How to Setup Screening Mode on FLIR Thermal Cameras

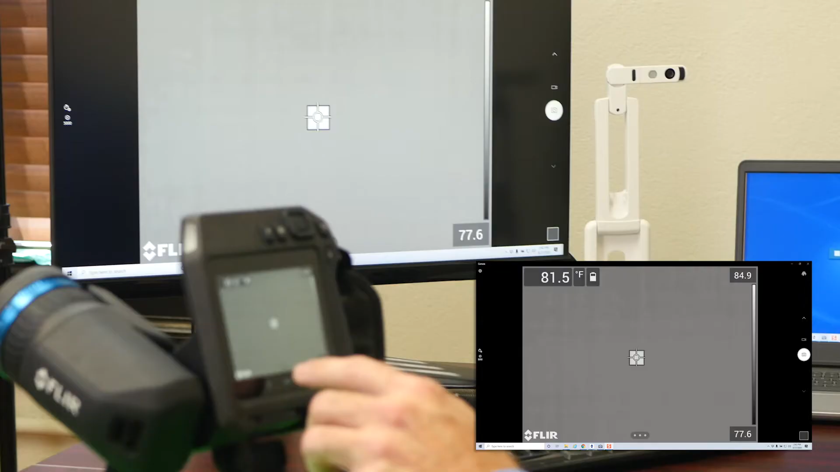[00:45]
On screen: spot 81.5°F
So what you'll need to do is click on the three dots you'll see in the middle of the screen.
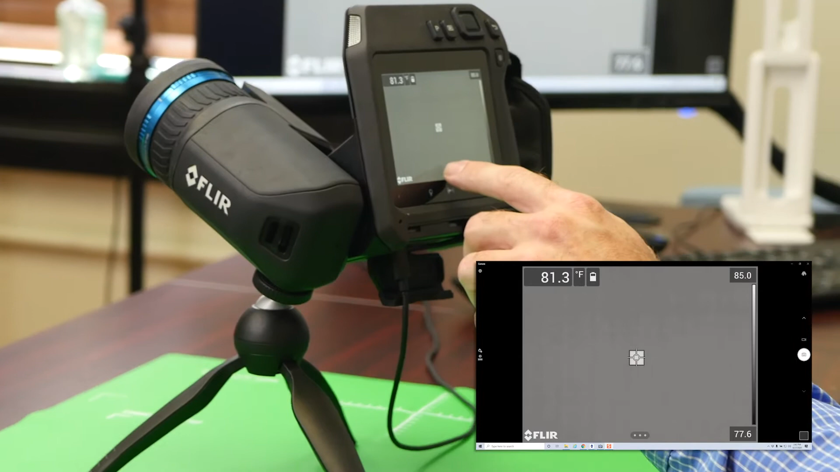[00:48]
On screen: spot 81.3°F
That will bring open the settings menu.
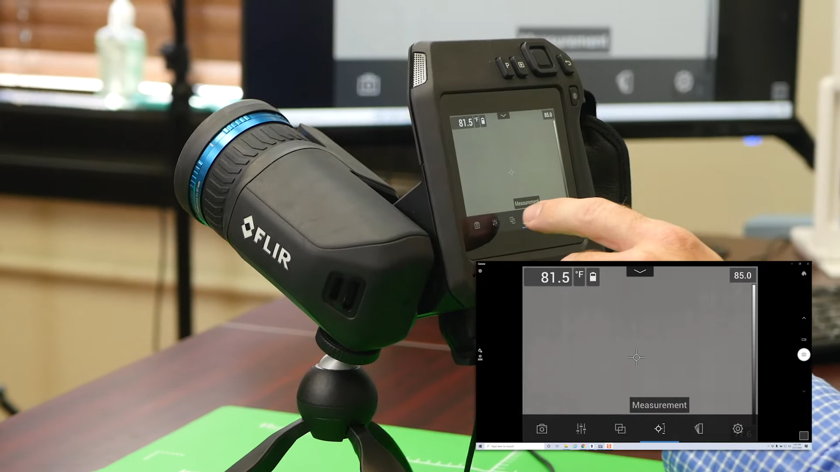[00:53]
On screen: spot 81.5°F
In here, you'll see numerous different options. You're going to go all the way to the right where you see the settings wheel, just like you would on any other tablet or device.
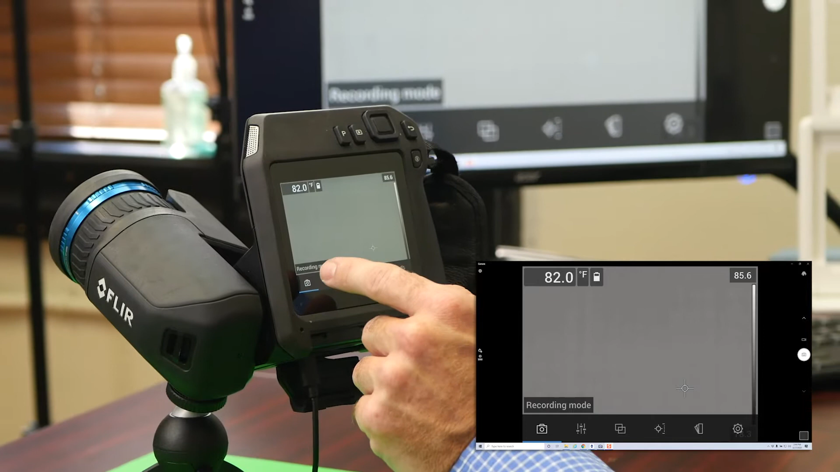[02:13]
On screen: spot 82.0°F
Click into it, and you'll now see two heads silhouettes all the way to the right.
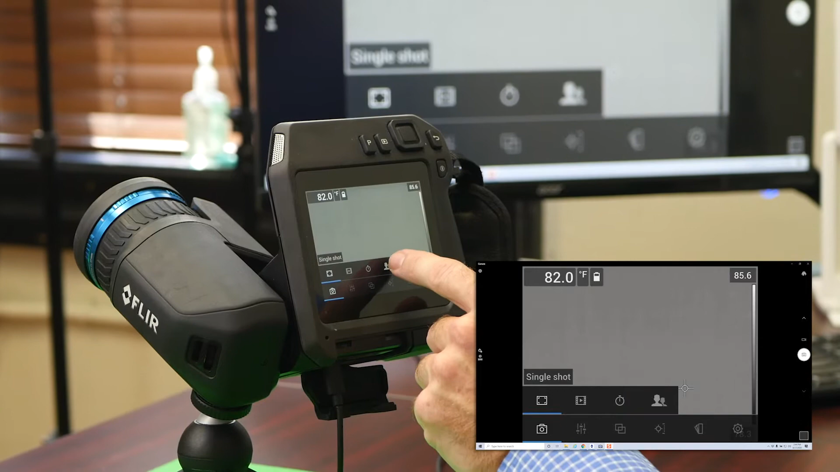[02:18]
On screen: spot 82.0°F
You click on that. That will begin the setup process for the screening mode.
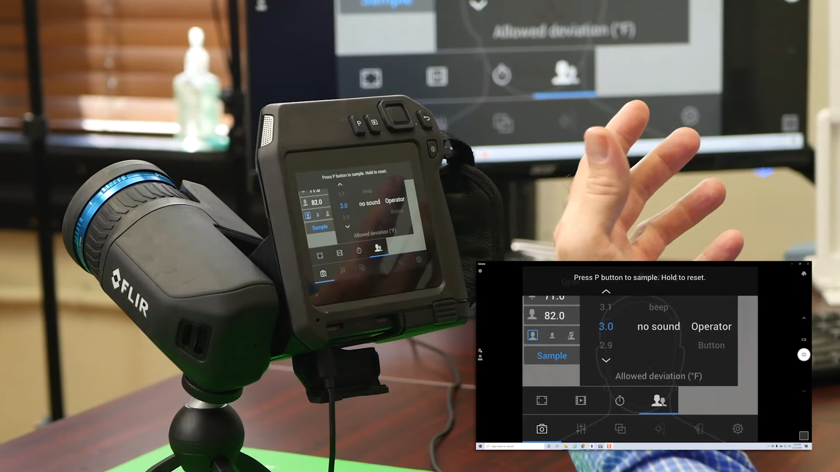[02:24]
From here,
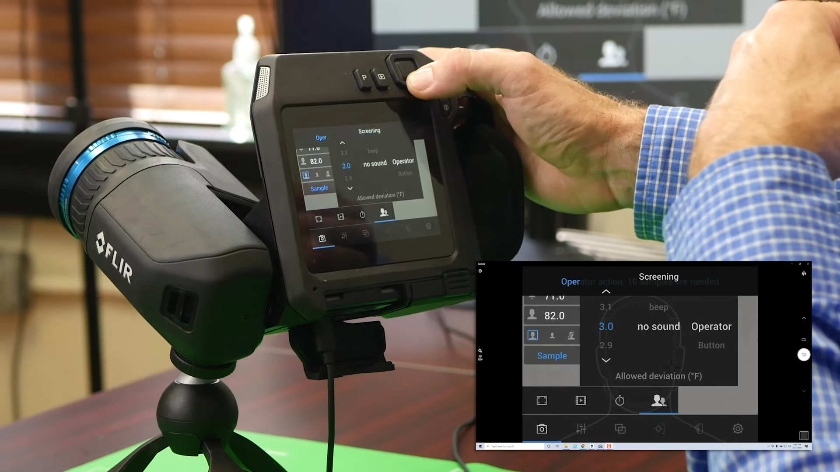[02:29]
what you have the option to do is set the delta function on the temperature differential.
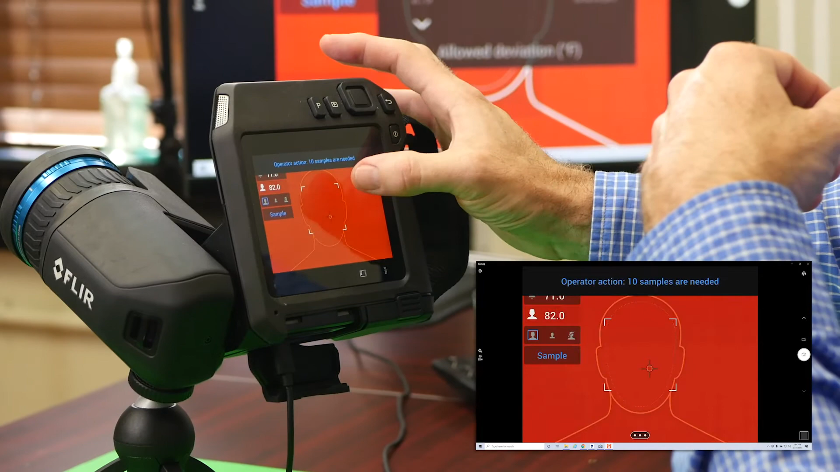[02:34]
You can engage the alarm, no alarm, and other different functionalities.
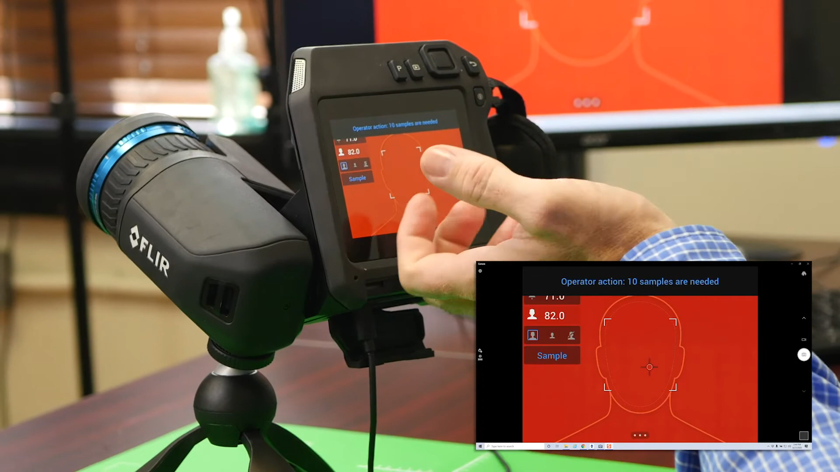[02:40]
At this point, what it's requesting is 10 samples of temperatures.
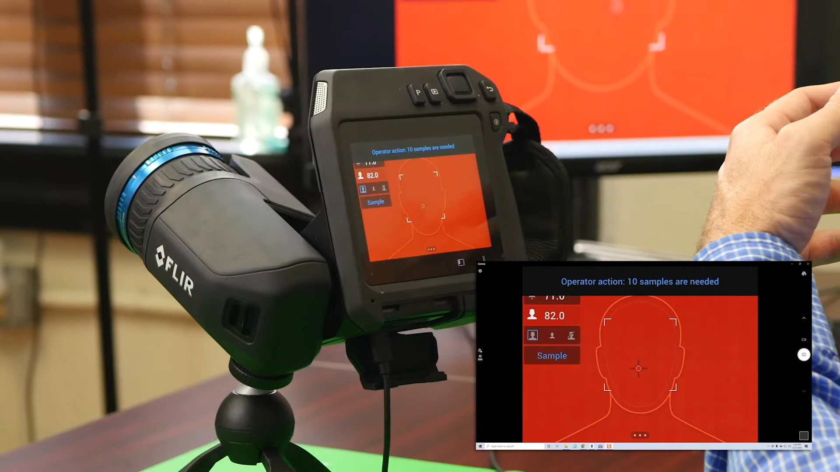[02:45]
So, the first 10 employees that walk into your establishment at the beginning of a shift would be a good baseline for this.
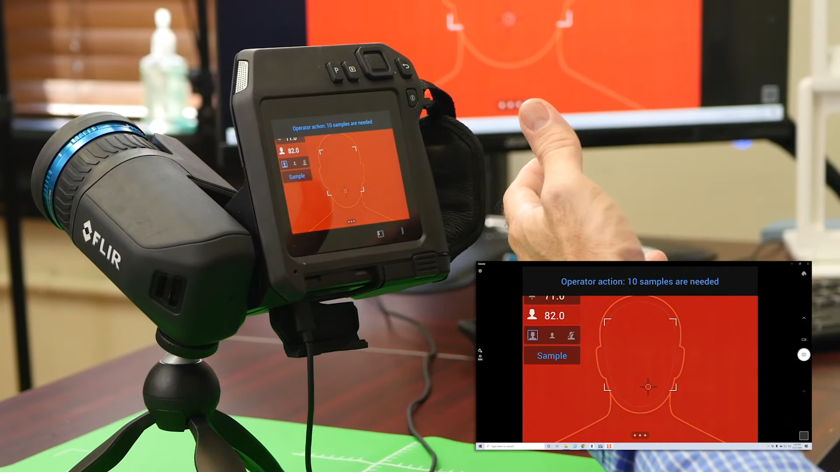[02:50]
From here, to set these samples,
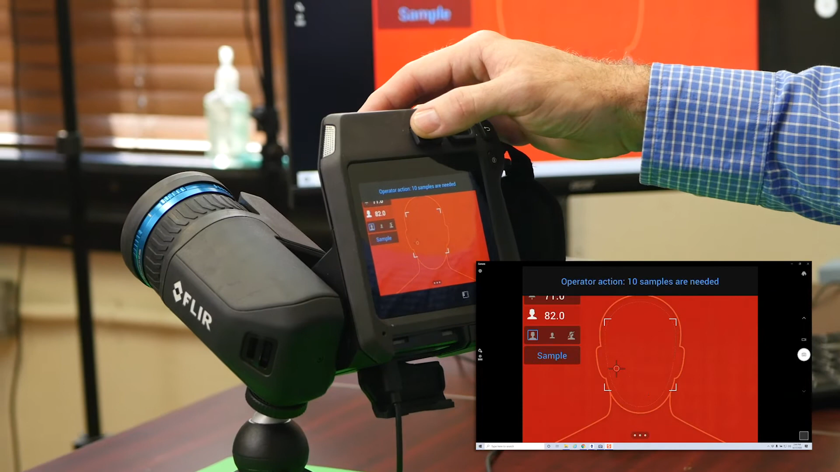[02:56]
you'll need to hit the P button at the top center of your camera.
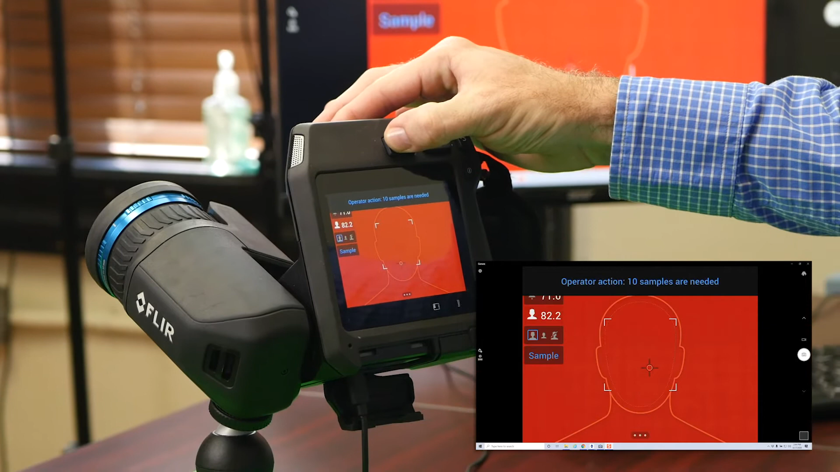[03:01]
So, for every person that walks through, you click the P button once,
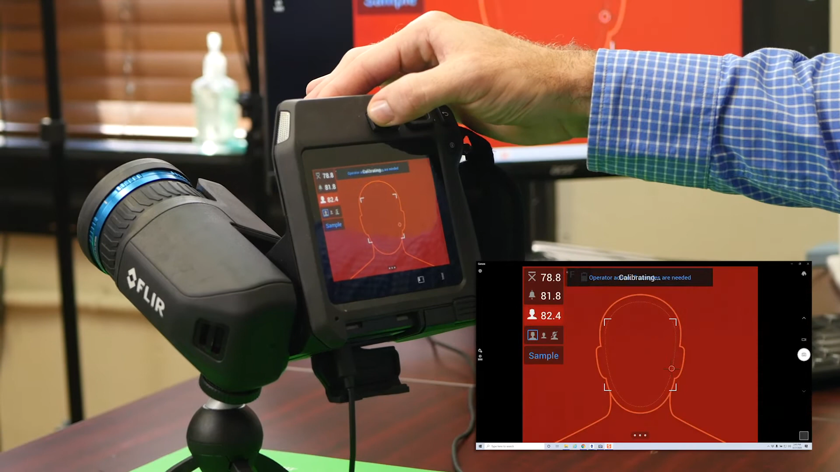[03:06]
and you'll see it'll slowly focus it in and lower the count until you have the exact sample size that you're looking for, which is 10 to meet the FDA guidelines.